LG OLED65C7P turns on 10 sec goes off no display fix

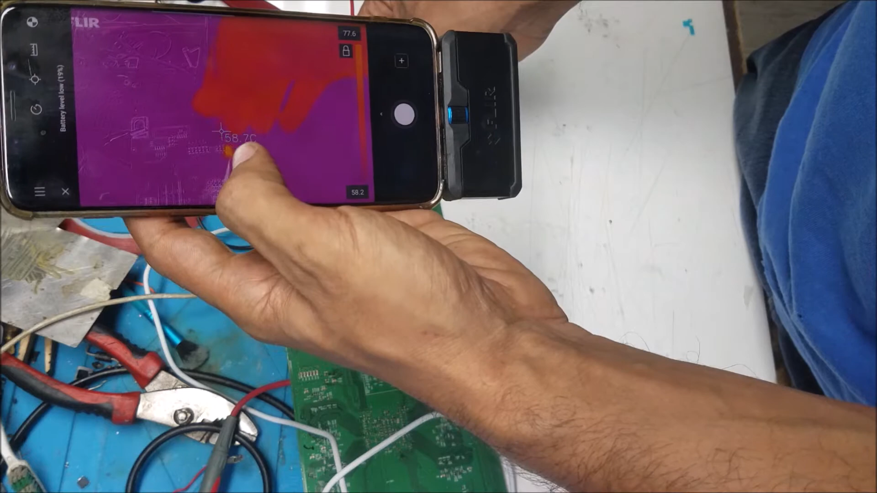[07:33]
here you see that spot is getting clear now that's the one is causing the shirt let's look if there is anything else now mostly that's the spot